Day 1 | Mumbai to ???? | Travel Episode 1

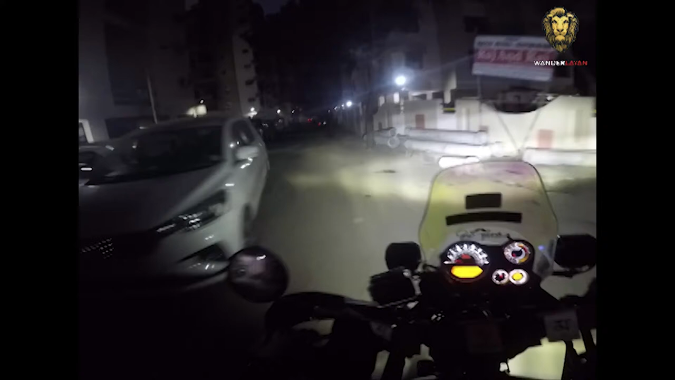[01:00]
एट लास्ट 6:18 AM। सोचो हम लोग ने प्लान किया था कि हम लोग निकलेंगे 5:30
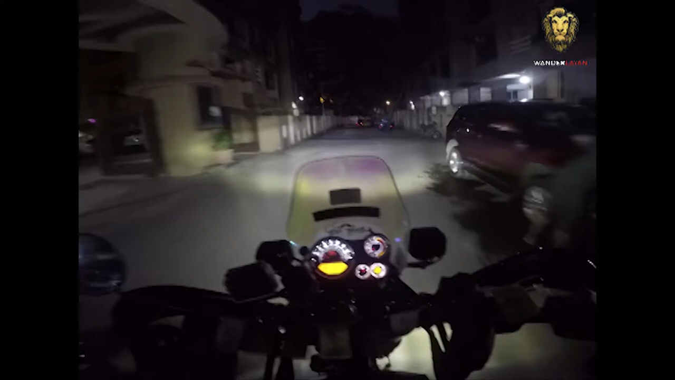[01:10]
से 6:45 बजे और यहाँ पर फुल 6:20 हो गया है।
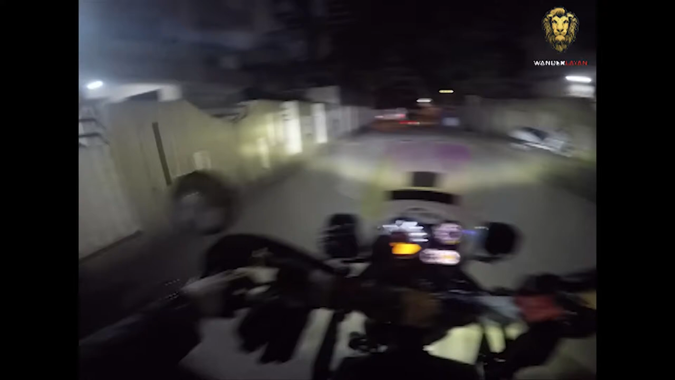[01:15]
अब जो दूसरे लोग हैं वो लोग कहाँ पर है दैट आई डोंट नो, तो वो लोग भी आते रहेंगे।